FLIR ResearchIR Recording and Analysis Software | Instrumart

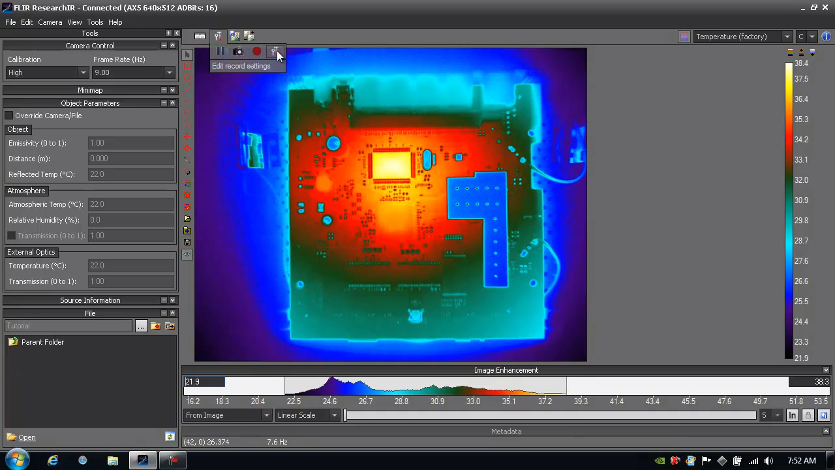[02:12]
On screen: scale top 38.4°C, scale bottom 21.9°C
And I have a few different options, and the one here on the far right is edit record settings. So I'll click on that, and I have two different record modes available to me with Research IR standard. I can record to disk or disk periodically.
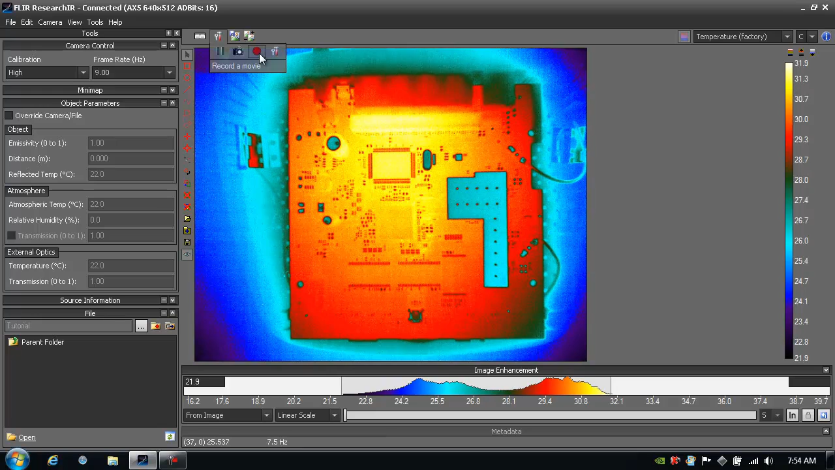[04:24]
So up here in the options I'll see that I can pause the image, record a snapshot, and there's the record movie, the nice red circle. So I'll click record and then turn on the board. Now again, remember I had chosen not to display images while I was recording,
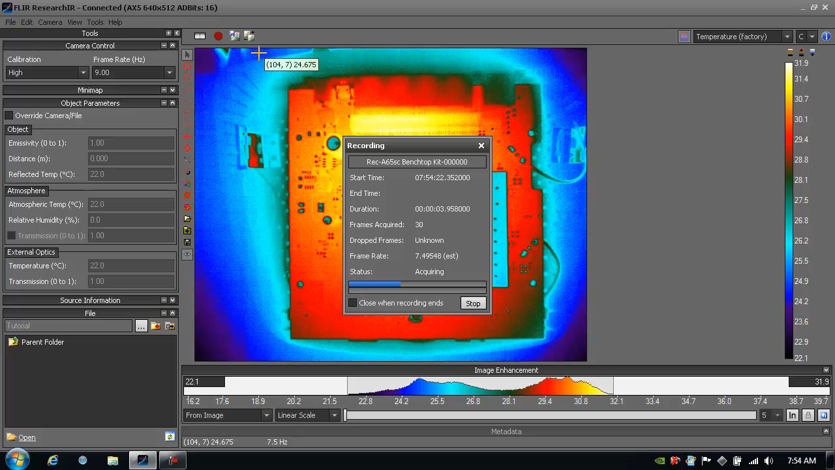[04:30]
so we're not going to see any update on the screen while this records, but here after about 10 seconds it'll finish the recording, and we'll see the resultant frame live now.
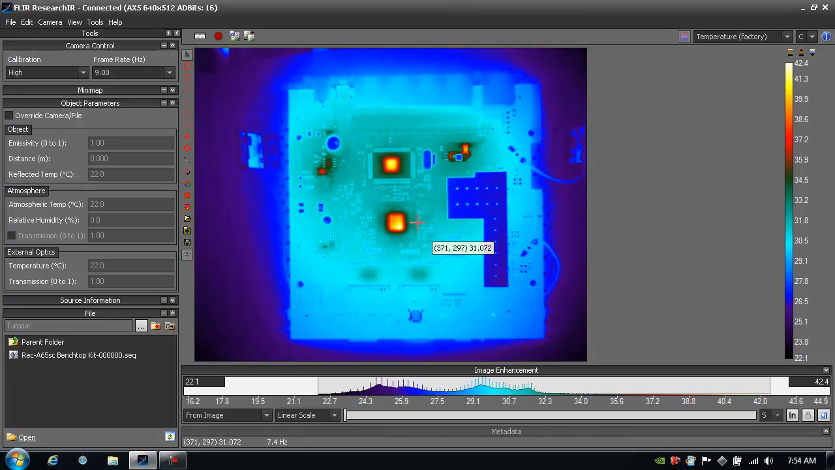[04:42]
There it is, and the board heated up that much while we were recording. The recording is down here, and I've already set the directory, so let's just double click on the file, and here it is playing back, and we see it heat up pretty quickly. I have a lot of playback options here for me.
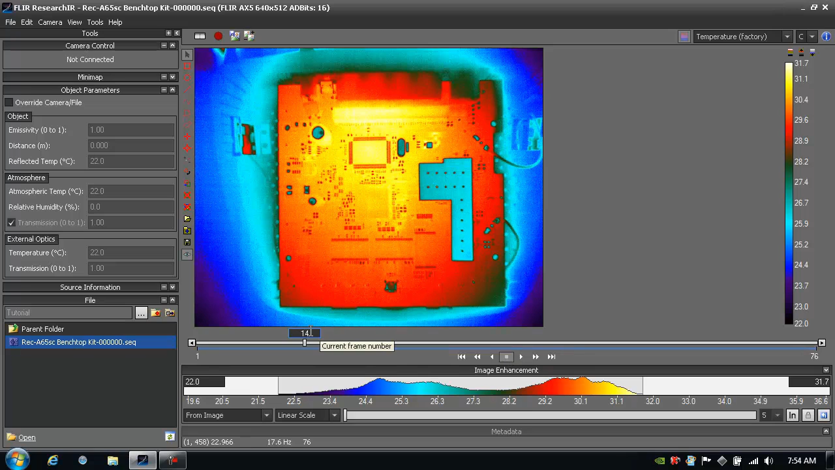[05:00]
I can go to a specific frame, I can grab the handle and kind of move along here, and manually move between frames by dragging left or right. I can fast forward or play forward or backwards, and I can even go one frame at a time by clicking one of these arrows here at the end.
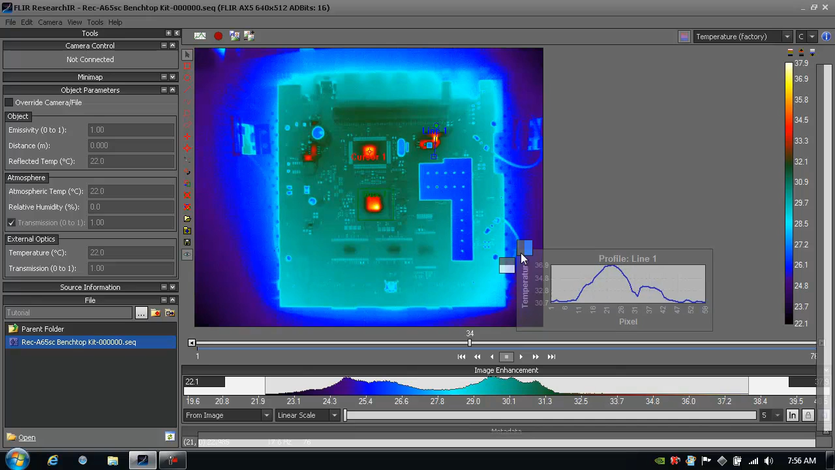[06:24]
And if I click and drag it off of there, you'll see that it's kind of stuck onto my mouse cursor as long as I'm holding the mouse button down. Now if I move my cursor over these boxes here, I can either dock it to the right or below the image. In this case, I'm going to dock it to the right of the image, and now it becomes part of the main window. And I can slide this left or right to see more of my image or more of my line profile chart. Let's click on the cursor now, and I tell you what, this would be a good time to bring up the statistics viewer. So in this case, I'm going to click on that, and it automatically threw it here in the container. So now I have a tab view where I can see the line profile or the stats.
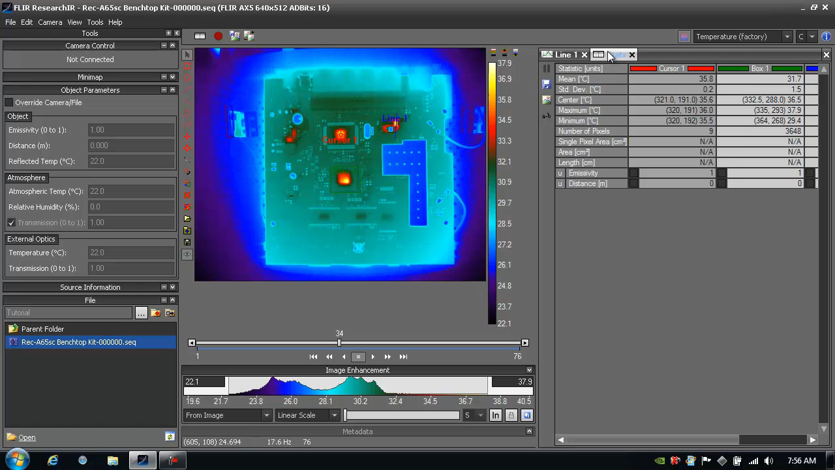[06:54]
If I want to see both simultaneously, I just click and drag that off of there, and I can dock it on top, below, right, or left of that. Let's put it on top. So now I see that here. And now let's go ahead and click on the box here. It's green, so it kind of blends in there. If I right click, I can go in and change the properties of it.
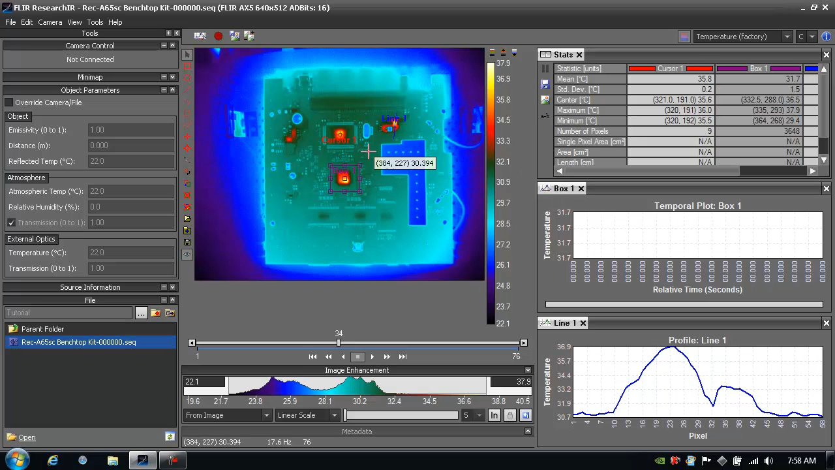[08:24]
Now that we have the box selected, let's do a time versus temperature plot. So I'm going to grab that, and in this case, I'm actually going to dock it below the stats. So now I can have three different items here showing up. And to make it a little bit more interesting, I'm going to click on that cursor again. I'm going to add that as well to the temporal plot.